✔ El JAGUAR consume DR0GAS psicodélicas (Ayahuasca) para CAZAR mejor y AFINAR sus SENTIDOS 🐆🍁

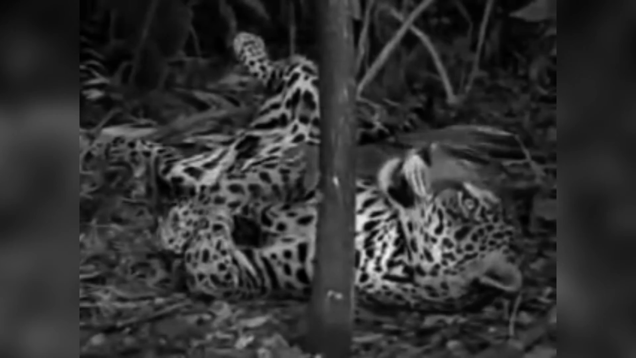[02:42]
A pesar de ser un fragmento de video corto, resulta muy profundo por la manera en que el animal se pone de espaldas y mira fijamente al docel arbóreo.